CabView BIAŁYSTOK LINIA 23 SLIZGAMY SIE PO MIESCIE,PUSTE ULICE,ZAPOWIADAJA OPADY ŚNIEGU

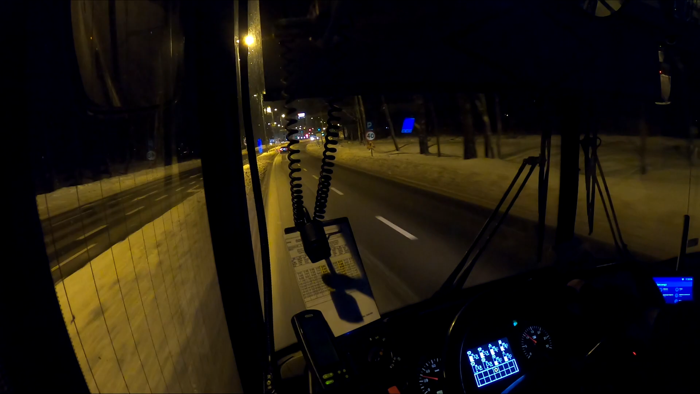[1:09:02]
Cały czas znaki, że roboty drogowe, ograniczenie prędkości, ale zastanawiam się, o jakie roboty drogowe chodzi. Przecież tu już skrzyżowanie dawno zostało skończone. Nic tutaj nie robią. Podobnie jest zresztą na ulicy, na wylocie z Waszyngtona. Też stoją znaki roboty drogowe i ograniczenie do 30, zwężenie dróg jeszcze na dodatek.
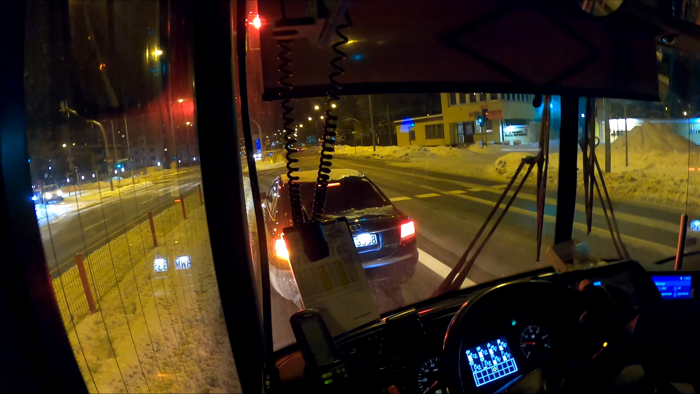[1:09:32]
Także nie wiem, drogowcy chyba sklerozę mają, muszą mniej mięsa jeść. Zapominają swoich znaków. A z kolei na skrzyżowaniu Bema i Pogodnej są poustawiane znaki, ale za to pozawijane foliami. Co prawda wiatr już te folie poszarpał trochę i powoli zaczynają się odsłaniać. I wnioskować z tego można, że na tym skrzyżowaniu też będą coś robić, ale podejrzewam, że dopiero na wiosnę, a znaki już są. Co prawda po części zakryte, ale są.
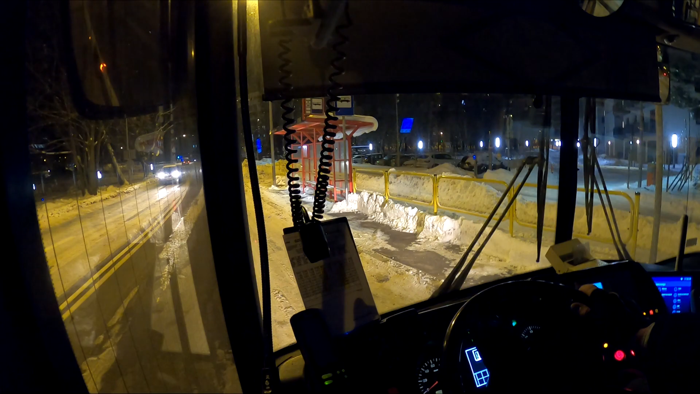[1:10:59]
Na czarno ubrany, siedział gdzieś skamuflowany i nie widziałem. W każdym razie zatoczka chyba tak powstała na szybkiego. Ale przynajmniej jak ktoś będzie siedział na przystanku, nie powie, że kierowca źle się zatrzymał. Zobaczcie, jeszcze choinki stoją, chociaż już mamy prawie połowa lutego zaraz będzie, a to wszystko pewnie dlatego, że